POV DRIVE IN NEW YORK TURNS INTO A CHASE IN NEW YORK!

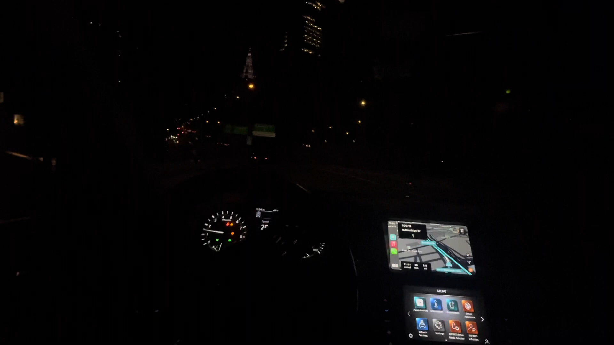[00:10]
Same day, different video. That thing went the wrong way, bro.